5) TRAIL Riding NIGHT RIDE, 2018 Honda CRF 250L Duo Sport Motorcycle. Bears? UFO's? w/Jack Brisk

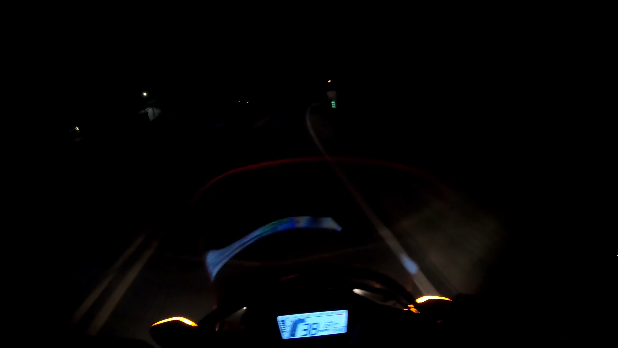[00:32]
All right, everybody, it's Jack here with Red, and we're going to do a little night riding. I think we told you this already. And we're going into the deep woods. It is almost 10 o'clock at night. There's my little clock right there. I love that little display. It's such a nice display. CRF 250L. We've got a passenger in the back. Yup, I hope you guys can hear that. All right. Introduce yourself.
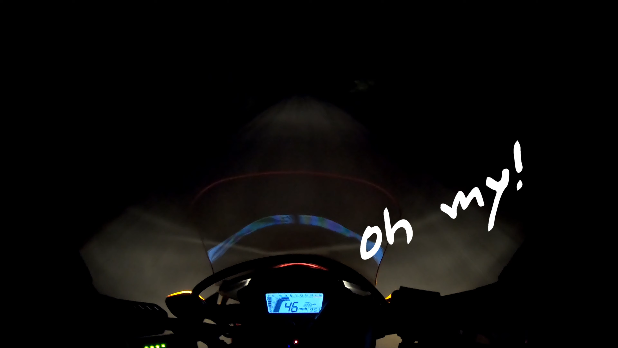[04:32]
Good, good thing we don't live in Cheetah territory. That's true. That's true. That's true, man. They don't have a long runs period, but they have a pretty damn good sprint.
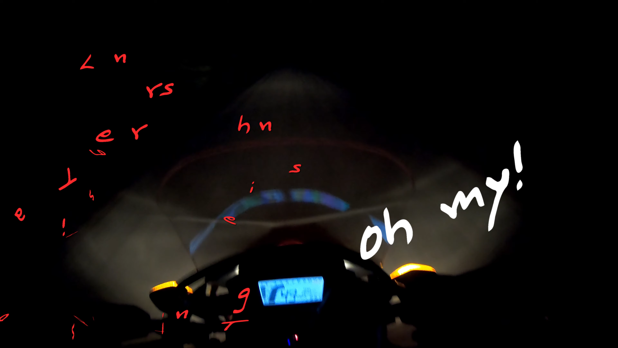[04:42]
Zero to 60, a lot faster than this bike. That's not saying anything about you, baby. I love you. You're a good bike. You know, I have to tell you, that whole thing stuff is chasing me. I knew it wasn't. But it still creeped my ass out, little bastard. Whoa, we got a car up ahead. We're good. Just don't want to go around mirroring me, would you?
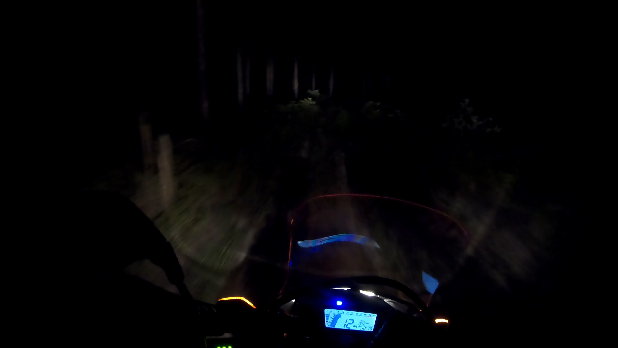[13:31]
I'm pretty sure it's like a truck tail light. Not a... You know... Motorcycle or something. Yeah, it could have been a Jeep or something. This is a good trail even for night time. Would you agree? Yeah, I jacked the wrist on them. Yeah, a true adventure back here.
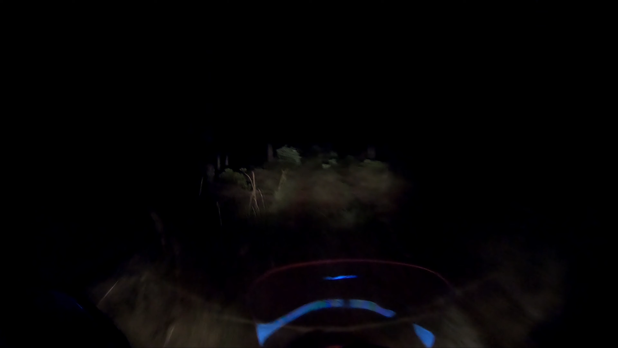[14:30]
The right? Left? Coming left? Are they in the woods here or are they far away? So they're going down the trail like we are. It's all good. Let me know if you see the lights again. I want to get a fix on where they are. Oh, what? Good.